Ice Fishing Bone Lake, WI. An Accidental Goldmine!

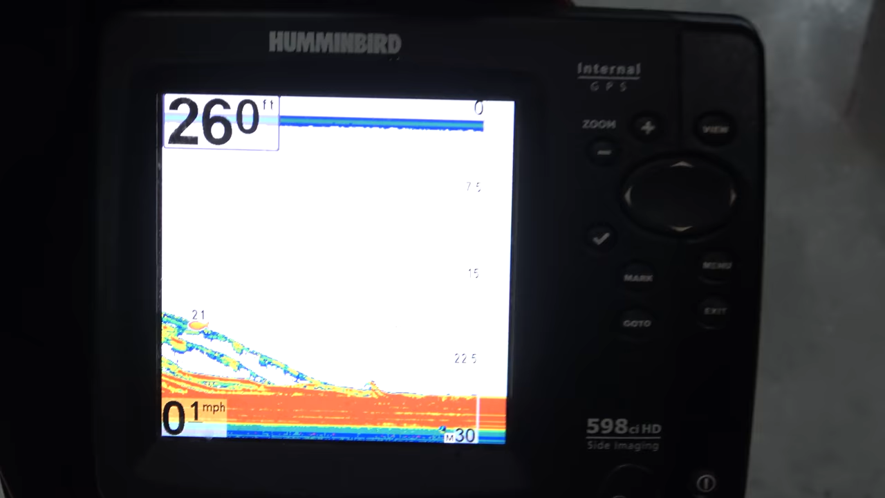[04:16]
look at that fish finder it's all lit up with red just full of fish down there so this is what it's like catching something yeah this is what you like catching fish i got a catching pole today you bought the right pole this time
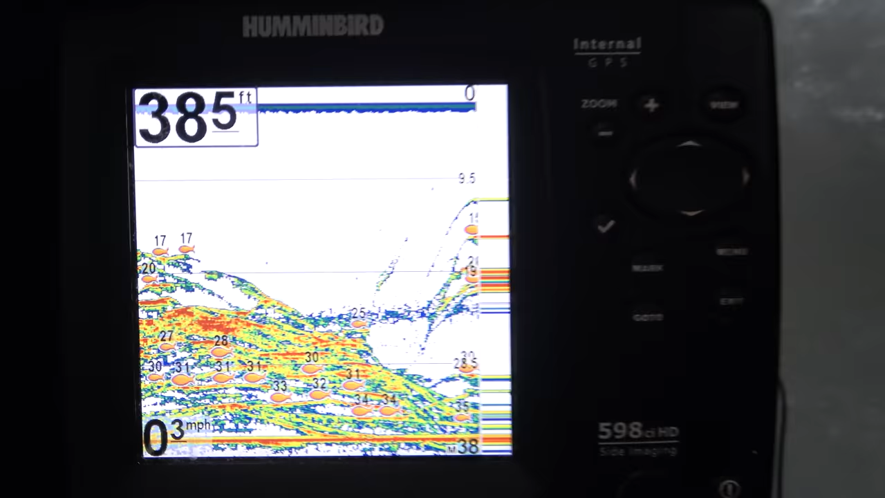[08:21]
look at that that's all fish down there it's just ridiculous oh fish finders make me so angry
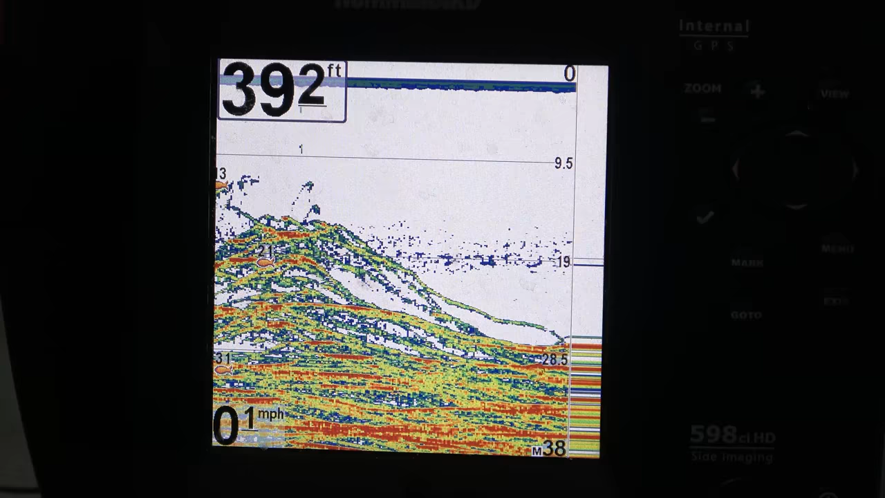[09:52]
all right look at that screen is that just ridiculous i mean there are just so many fish
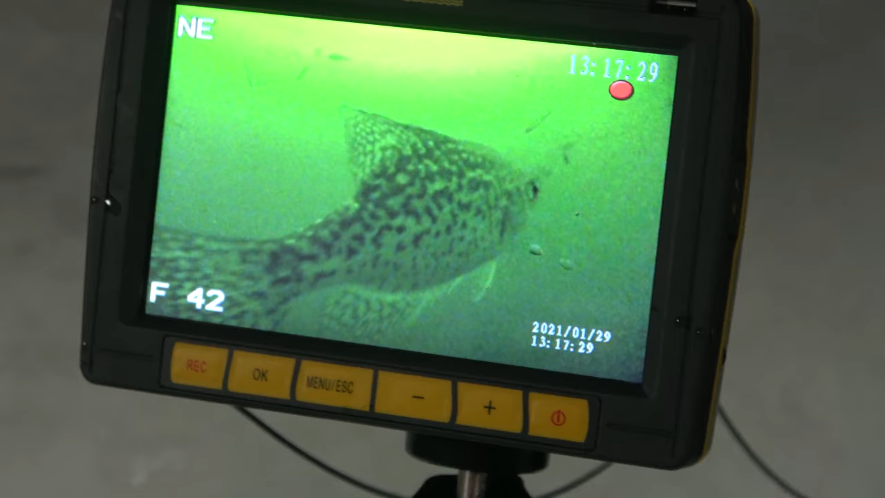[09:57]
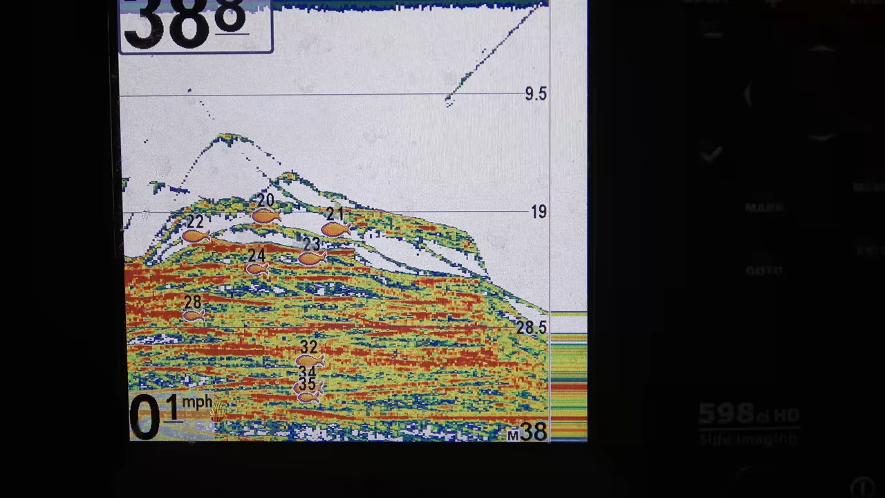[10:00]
On screen: speed 0.1 mph
there's a crappie right there all right just to put this in perspective this is bottom right here
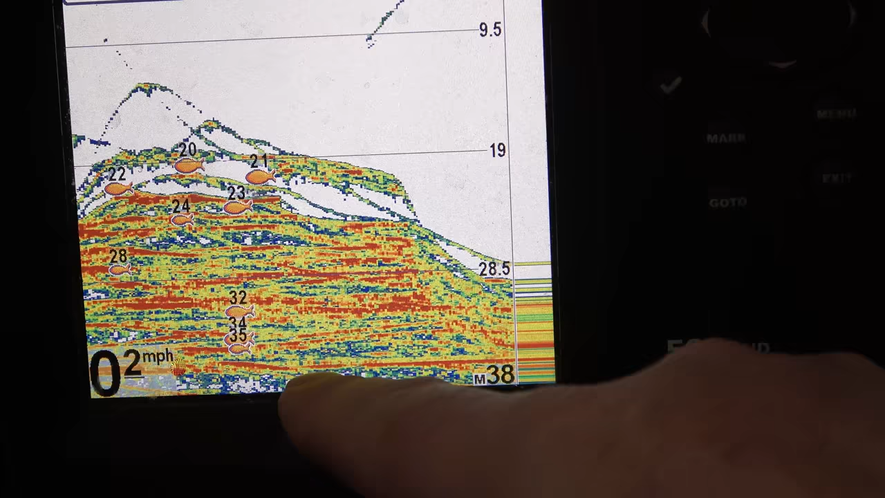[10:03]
this that's all fish that's all fish